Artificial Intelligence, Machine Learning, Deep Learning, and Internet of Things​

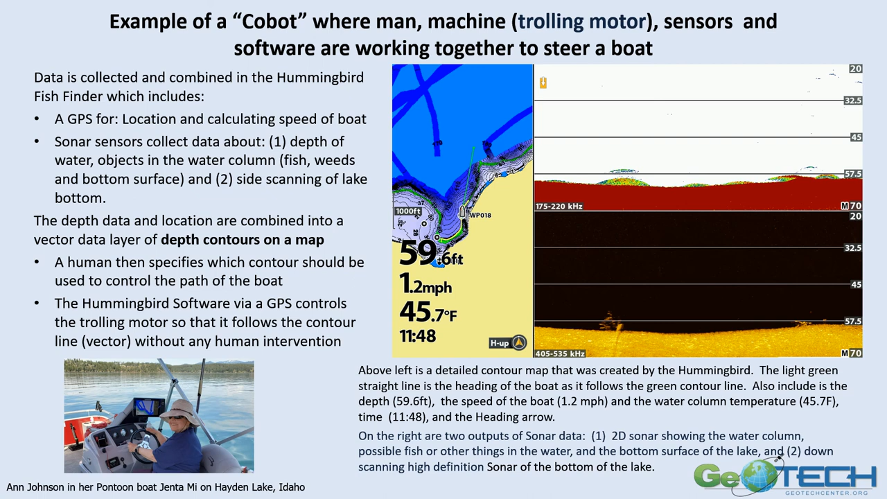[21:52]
On screen: depth 59.6 ft, water 45.7°F, speed 1.2 mph
And you can see in the water column on the right, the white layer is the surface to the depth of the lake. Between the red and the white, you see some probably algae and probably some fish. On the bottom part where it's dark, this is the side scanning sonar.